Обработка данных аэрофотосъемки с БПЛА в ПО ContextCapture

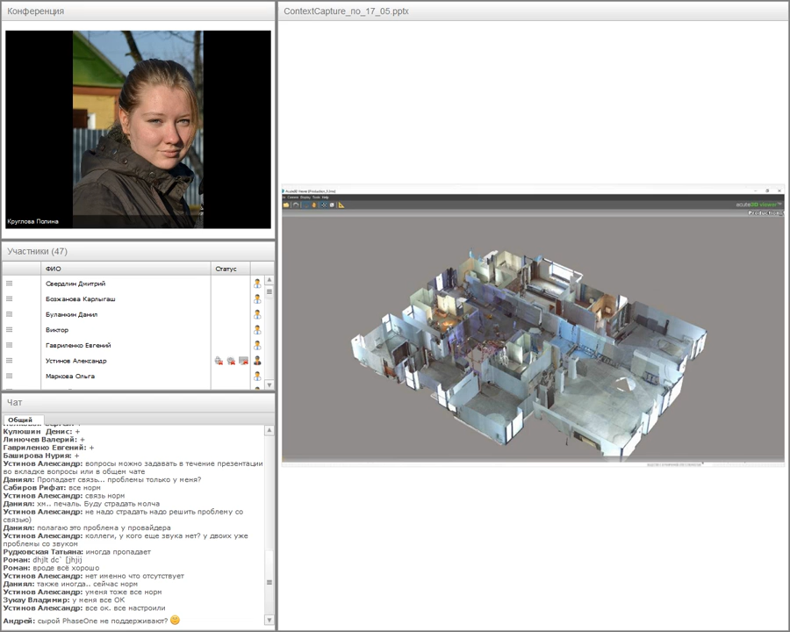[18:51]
сканирования и превратить его вот в такую трехмерную модель которая в дальнейшем может использоваться при определенных задачах также загружается как я уже говорила
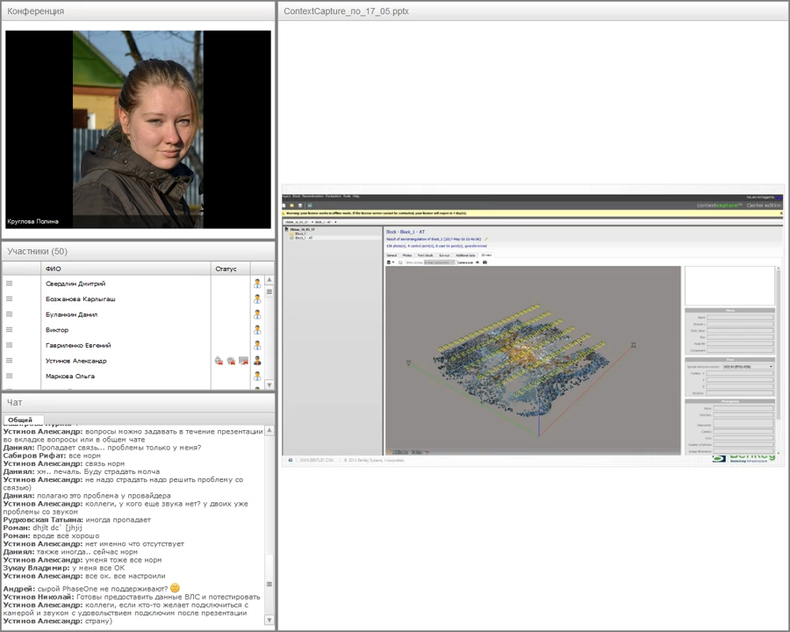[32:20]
была перепровязана и переуравнена уже по точкам для этого мы переходим в вкладку генерал запускаем